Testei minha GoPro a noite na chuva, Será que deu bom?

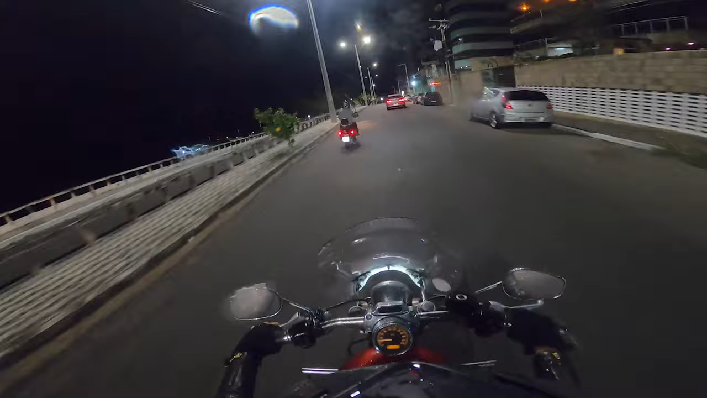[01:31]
Graças ao software IP Smooth que ela tem, que parece que a 7 não tem, mas já vem na 8, a gente pode perceber que as imagens são muito mais estáveis e elas não ficam mexendo tanto, nem tremendo tanto, o que é muito bacana.
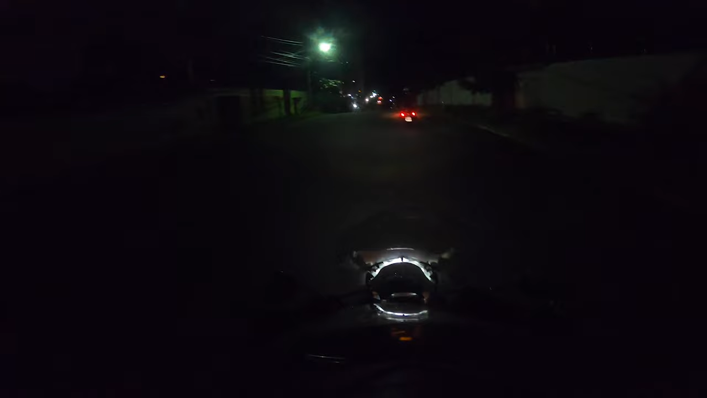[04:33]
Estou muito satisfeita com a GoPro Hero 8, tá? Mesmo com muito pouca iluminação, eu gostei bastante das imagens dela. Imagens claras, imagens nítidas, as cores estão legais. Dá pra ver os detalhes, dá pra ver as coisas ao redor. Não fica tremendo.
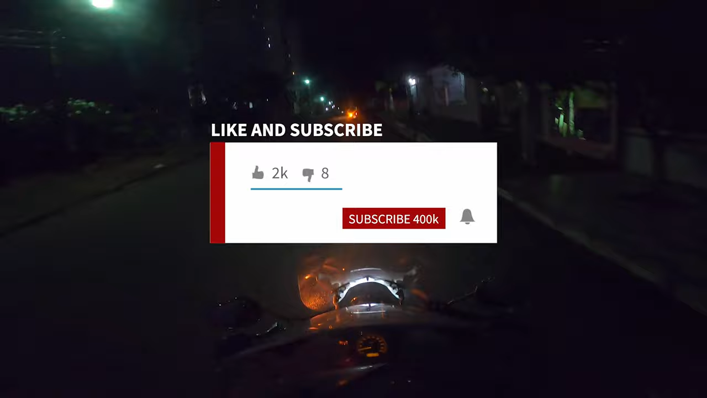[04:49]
Realmente é uma imagem muito mais estável do que a minha antiga action cam e do que a 7 também.